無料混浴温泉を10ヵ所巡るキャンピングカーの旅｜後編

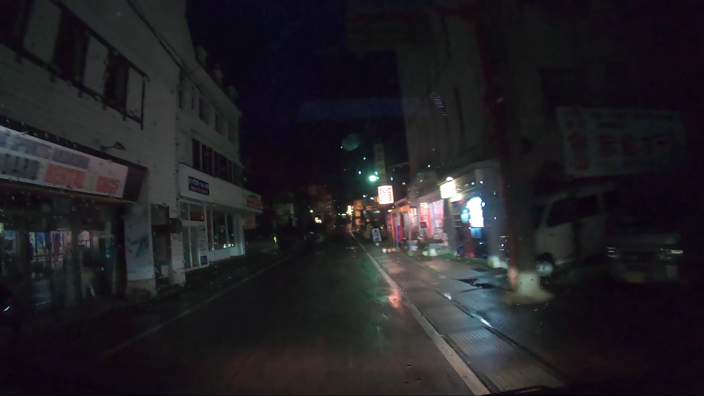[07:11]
で、200mになるんだけど。この山道入って行くのに、通行止めって書いてたら無理なんちゃう。うーわ。うーわ、終わった。めっちゃ家やねんけど、こんなとこ。なあ。夜で、雨で、これは終わりやもん。え、最悪。
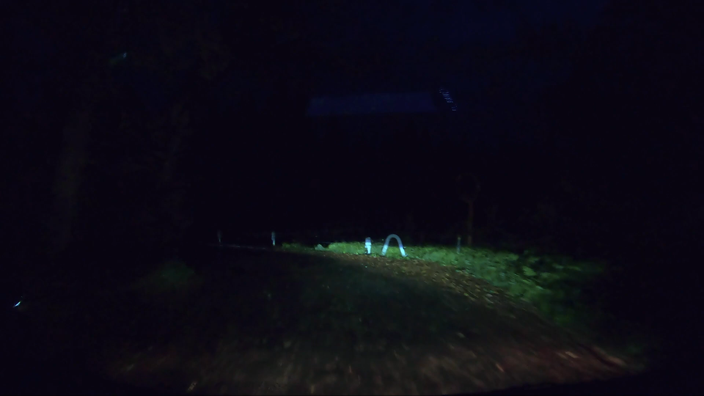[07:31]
ここ真っ直ぐ。え、伊豆、人ごらんかったら無理や。怖い。普通に怖い。怖さの心配があるよな、これは。え、あそこすごい。温泉街か。ライトみたいなとこ。あ、温泉街っぽい。ほら。ほら。
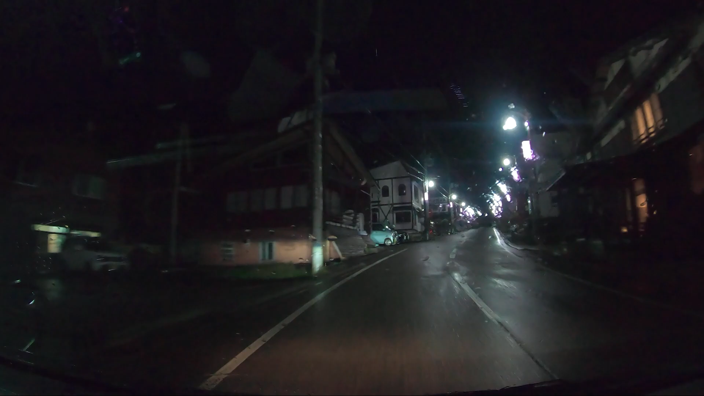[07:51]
ほら。ほら。え、見て、雪降ってる。